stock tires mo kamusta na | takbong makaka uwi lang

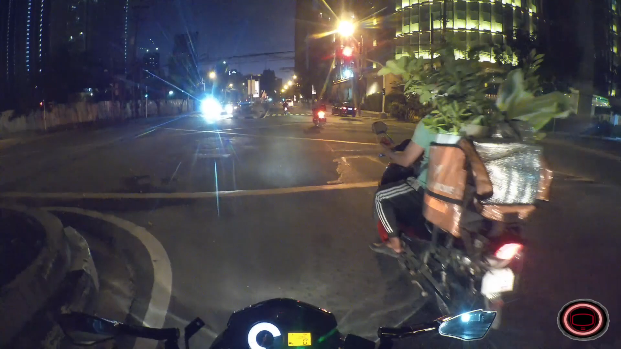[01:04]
Mga kupal. Mga stoplight. Kaya nga stoplight eh, diba? Bawal mag-go. Mas talaga yung mga ganyan eh. Hindi kayo marunong sumunod sa batas. Pag-go, go. Pag-stop, stop. Mag-stop tayo. Okay. Ano ang magandang topic natin ngayon?